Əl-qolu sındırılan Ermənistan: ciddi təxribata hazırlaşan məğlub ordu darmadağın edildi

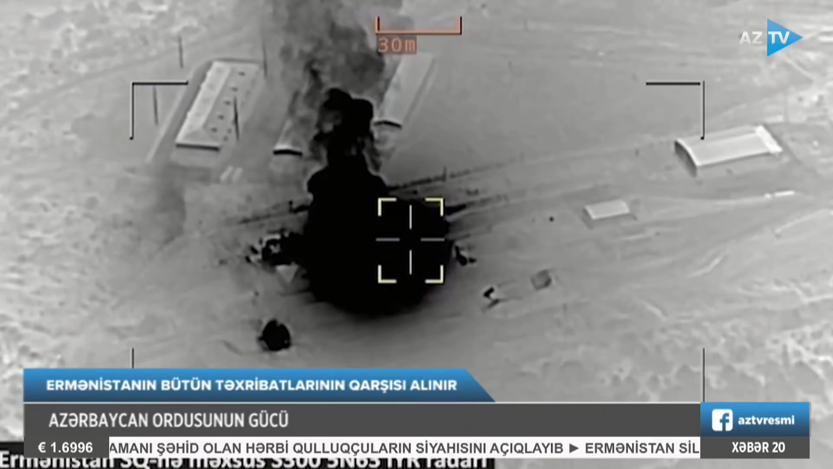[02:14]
200 nəfərə yaxın canlı qüvvəsi, çoxlu sayda hərbi obyektdir. Onlarla postu məhv edilən,
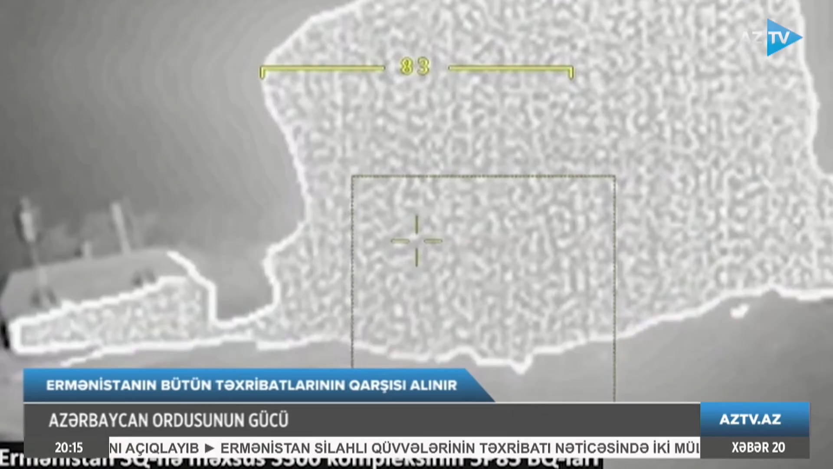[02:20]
yüzlərlə yaralısı olan Ermənistanın dağıdılan hərbi təyinatlı obyektlərinin bərpası üçün ən azı 4-5 il vaxt lazımdır.